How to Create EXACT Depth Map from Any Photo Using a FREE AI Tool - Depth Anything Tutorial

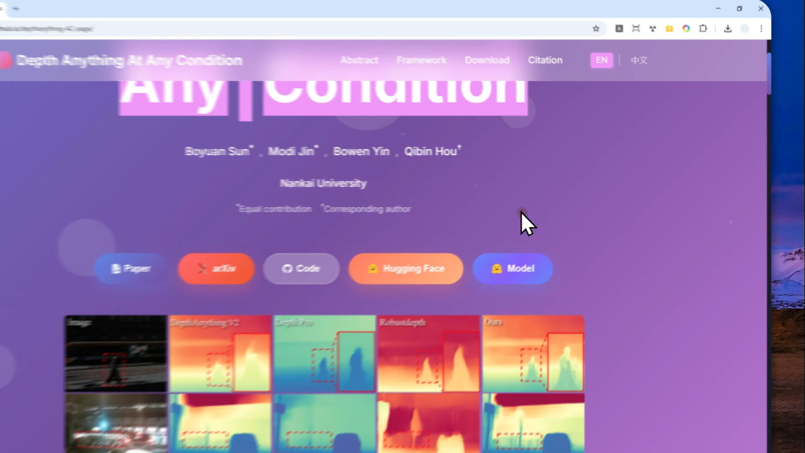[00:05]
which is a free and open source AI tool that lets you create a depth map from any photo.